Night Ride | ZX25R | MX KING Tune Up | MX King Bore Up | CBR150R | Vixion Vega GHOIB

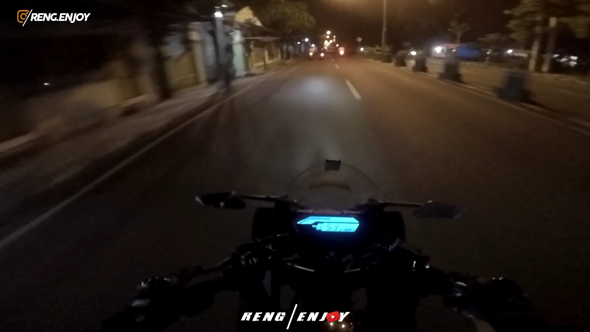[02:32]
Aku ini di depan guys, biar jadi patokan. Patokannya kanan.
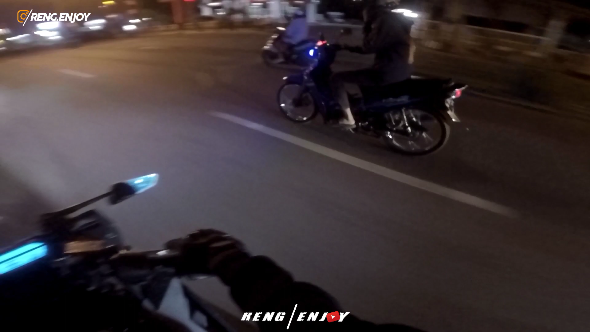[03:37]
Dan biasanya itu pakai Vixen, sekarang pakai Vega, si paling Vega.
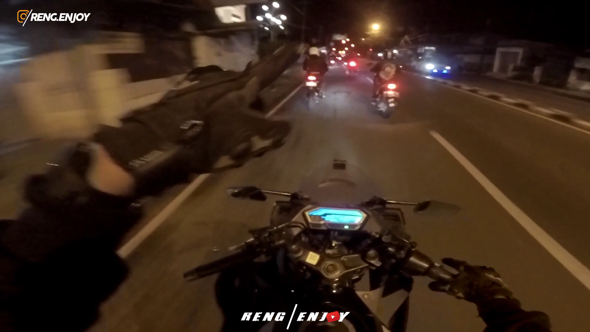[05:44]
Itu Mas ZX Fusi pakai Makingnya, terus Gupron pakai Fiction bore up-nya, Wildan pakai Vega Spec Goib, terus Lana pakai Making apa itu? Making Porting Polis.